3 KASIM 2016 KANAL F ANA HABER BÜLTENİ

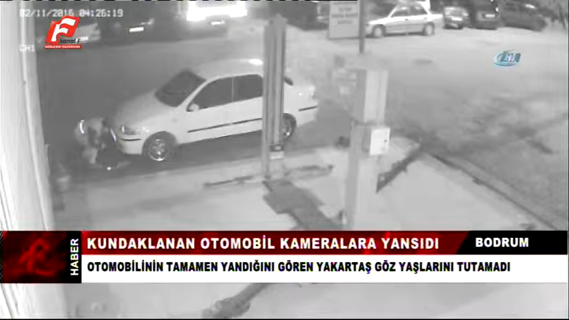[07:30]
Konacık sanayisinde dün gece araç kundaklama olayı meydana geldi. Otomobilini yaptırmak için sanayiye bırakan Hakan Yakartaş isimli vatandaş aracının yandığını öğrenince şok oldu. Olay yerine geldiğinde otomobilin tamamen yandığını gören Yakartaş gözyaşlarını tutamadı. Bir mağazada satış danışmanı olarak çalışan Yakartaş'ın aracını borçlanarak aldığı öğrenildi. Otomobilin kundaklama anları ise güvenlik kameralarına yansıdı.